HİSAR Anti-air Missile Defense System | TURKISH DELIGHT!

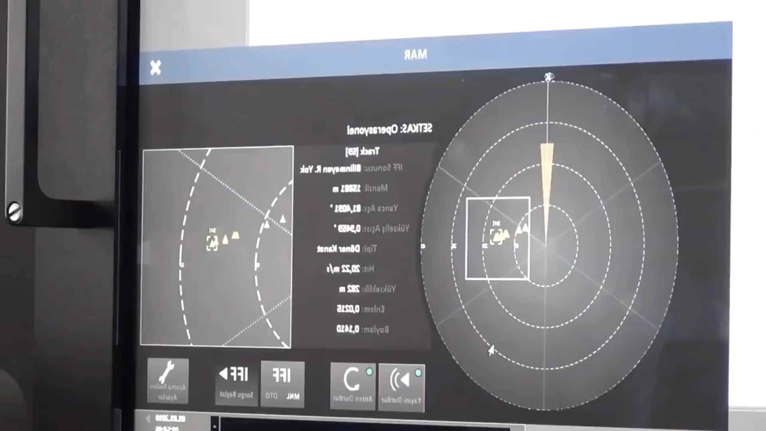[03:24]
and control systems and fire control systems along with a 3d search radar and electro optical system setup